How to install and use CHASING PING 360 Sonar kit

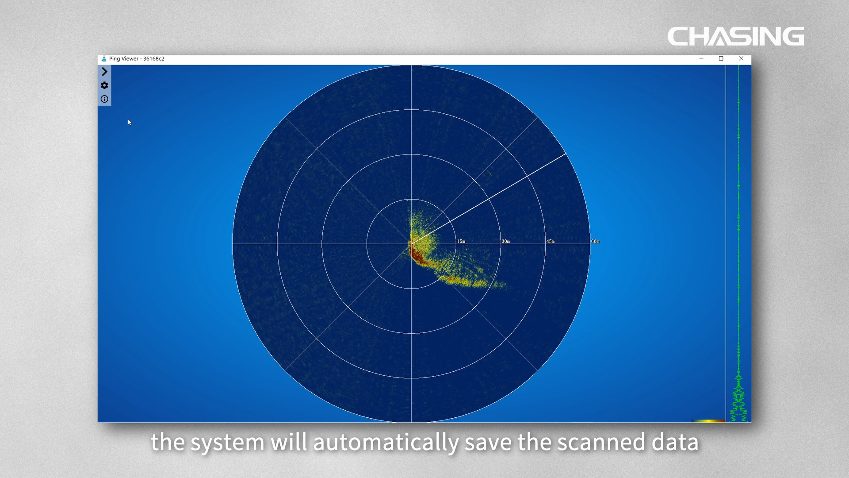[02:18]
automatically save the scan data by default data files is saved in document slash the ping viewer slash sensor underscore log and named with time